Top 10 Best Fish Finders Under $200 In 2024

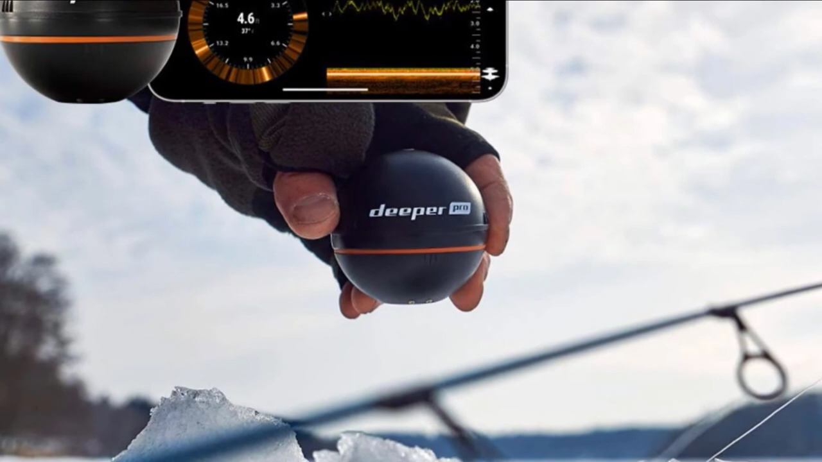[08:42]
as it can withstand temperatures as low as 4F deck and has a nice fishing mode with a classic ice flasher and vertical display of data in real-time. With 2D vertical zoom, it offers a detailed and clear depiction of what is beneath an ice hole.
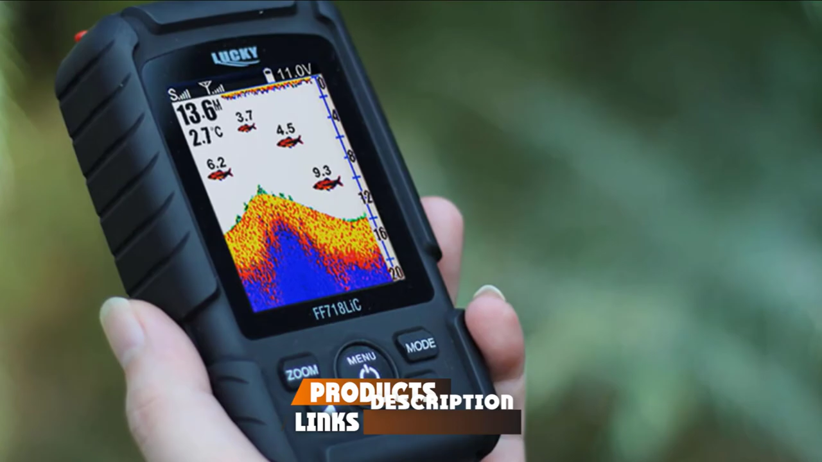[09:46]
The wireless version of this Lucky Fish Finder is buoyant and waterproof and has one of the longest casting ranges and deepest scanning depths.
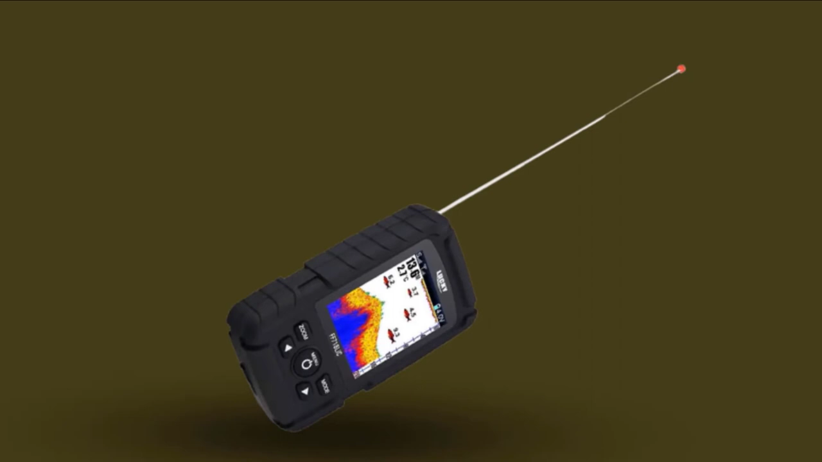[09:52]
You can throw it out to scan a wide area for fishing and map the bottom when fishing off the bank or dock. It is a top-rated affordable fish finder for its accuracy.
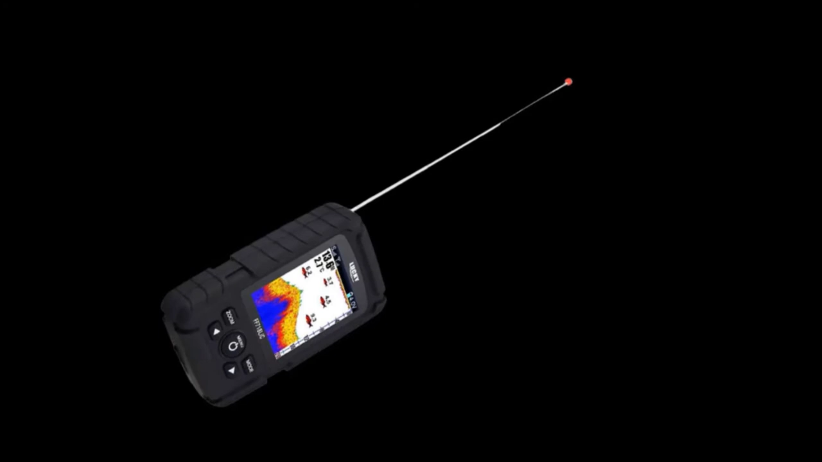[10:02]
Handheld, lightweight, cable-free, and equipped with a powerful ice flasher and zoom function. The wireless version is also perfect for ice fishing. The wired mode is paired with a narrow beam and high frequency for finding features and pinpointing targets when trolling from a kayak or boat. Display details include fish icons in different sizes, depth information, bottom contour, and water temperature. You can dial in the sensitivity to your preference, add or remove fish icons and alarms, and choose from three display color options, blue, red, and gray.
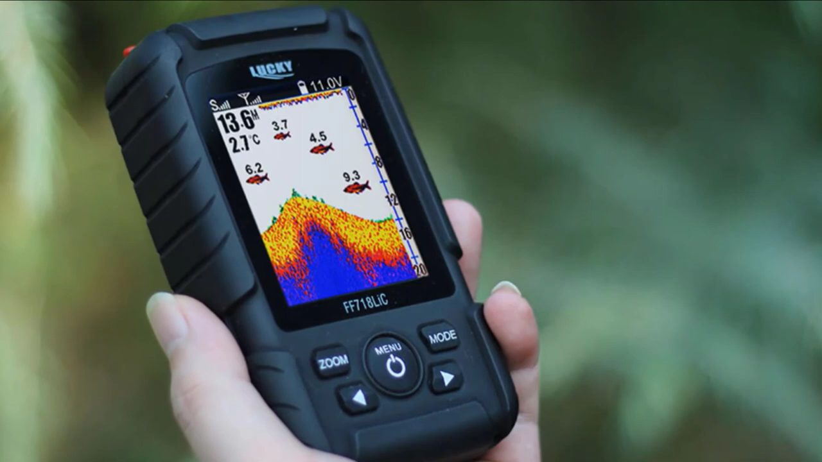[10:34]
On screen: depth 13.6 ft, water 2.7°C
Battery life is awesome. It can offer 10 hours of continuous operation on a single charge.